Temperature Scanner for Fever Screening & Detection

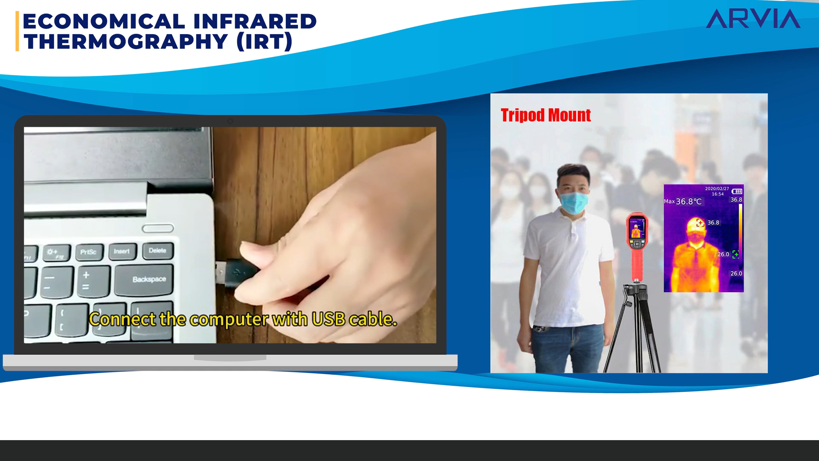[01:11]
On screen: max 36.8°C
produce alarms when fever is detected only a single person can be detected at one time and no face detection feature
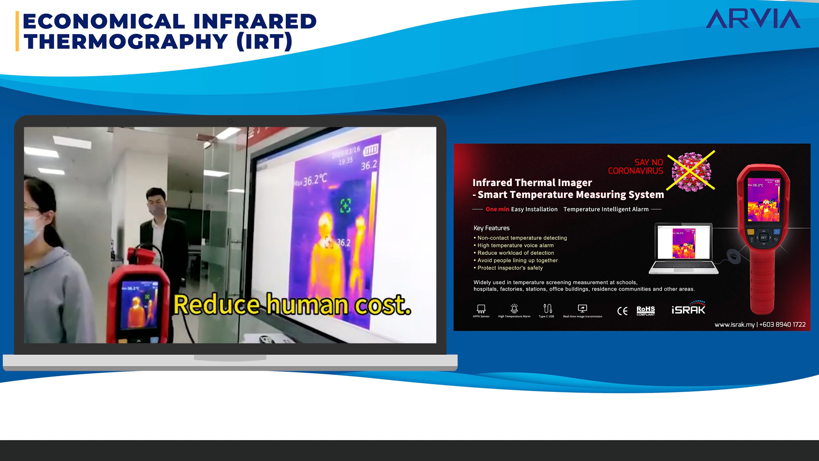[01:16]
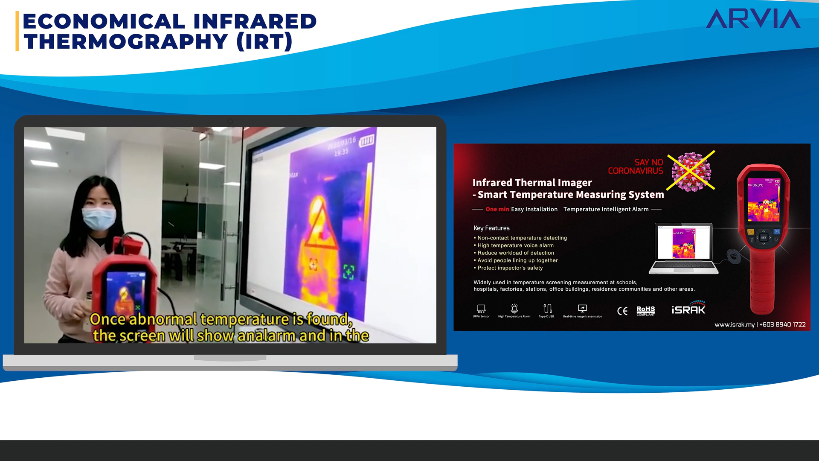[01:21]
it can be connected to a tv for a larger display four high-end fever screening system it can identify individuals with fever from two to six meter away of up to 20 people simultaneously even
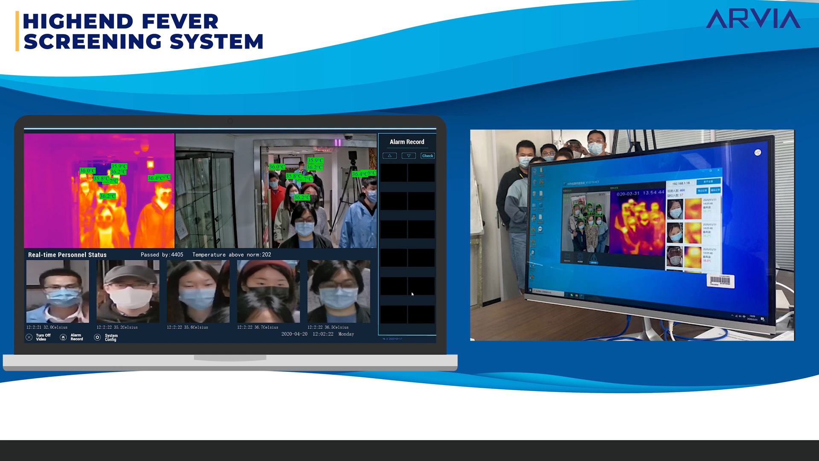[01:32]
among those wearing face masks without affecting people movement flow speed the integrated
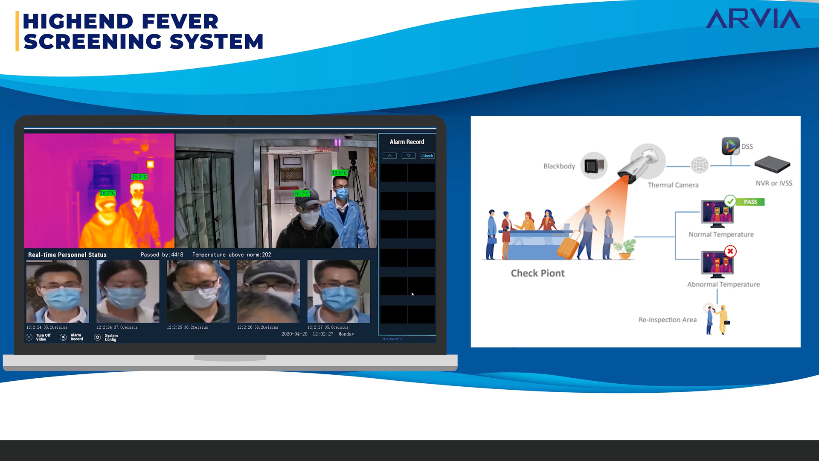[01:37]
artificial intelligence software capture faces and store screening statistic for better